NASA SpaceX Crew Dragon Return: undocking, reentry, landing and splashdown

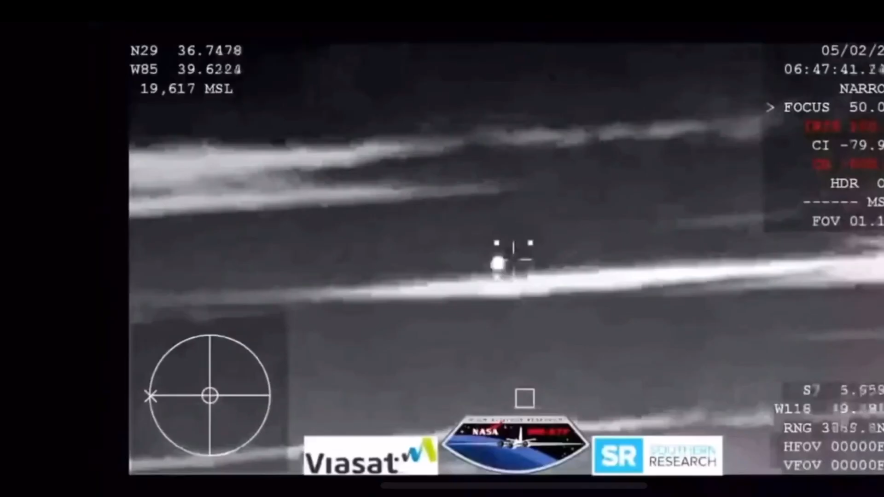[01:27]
Dragon continuing its journey home. Oh, and that is just a fantastic shot. That is the Dragon re-entering
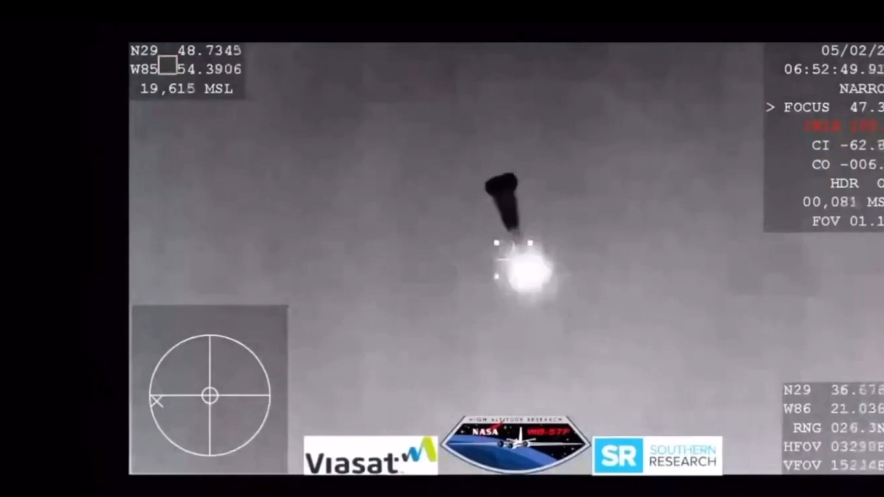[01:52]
Two drogue shoots have deployed. Everything looks nominal, and we're slowing the Dragon vehicle down.
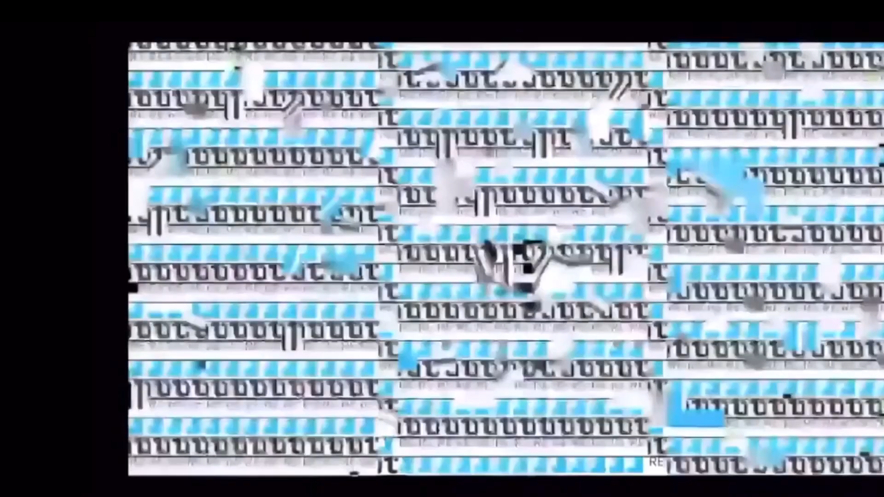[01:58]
We are expecting the four main shoots to deploy within the next minute.
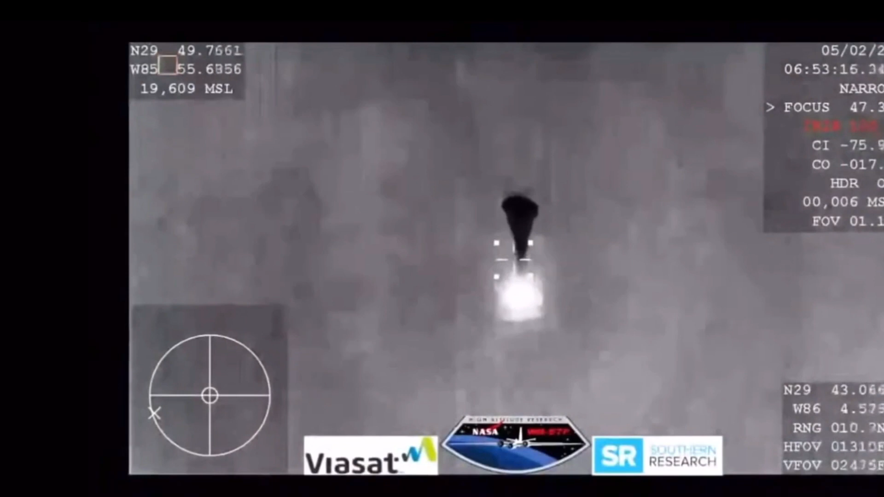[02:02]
And those four drogue shoots. Oh, you can see them being pulled out now.
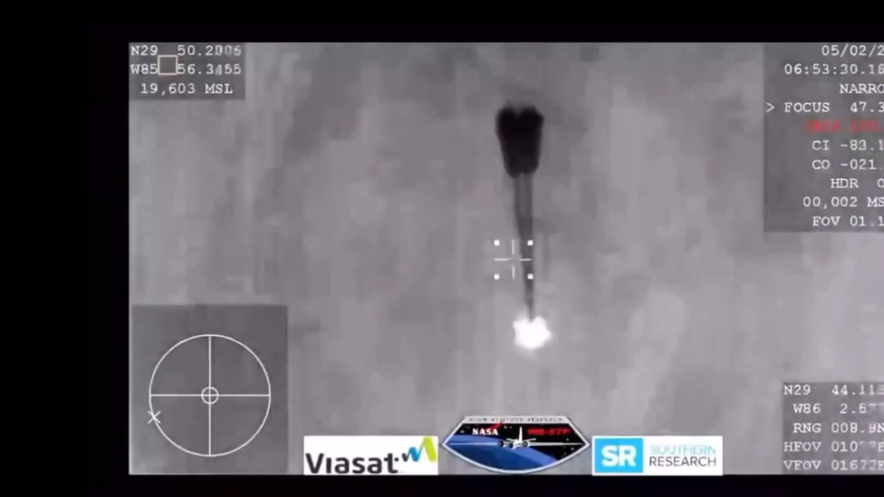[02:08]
And this view coming from the WV-57.
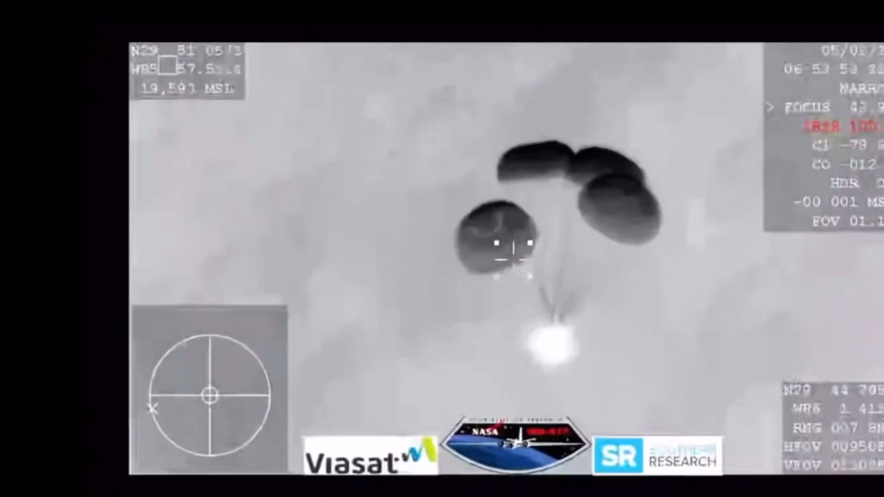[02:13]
Very clear image of those four main parachutes,
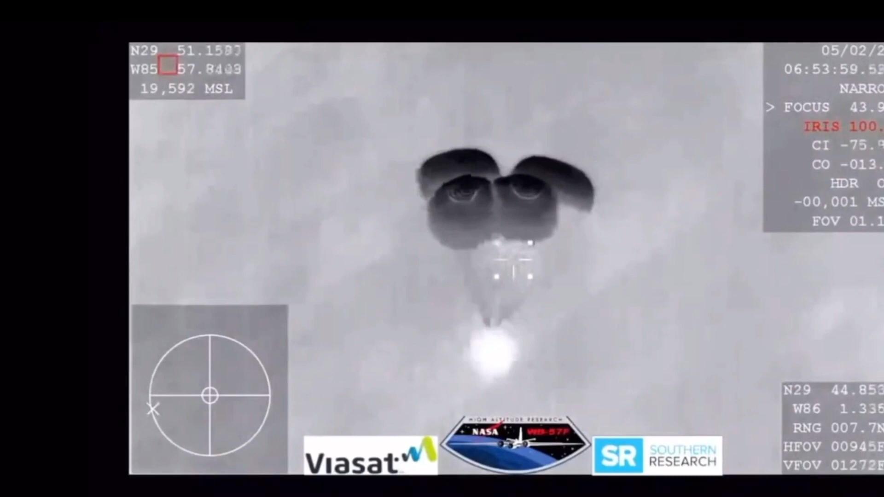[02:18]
slowing the vehicle down to what will be about 16 miles per hour prior to splashdown, just off the coast of Panama City, Florida.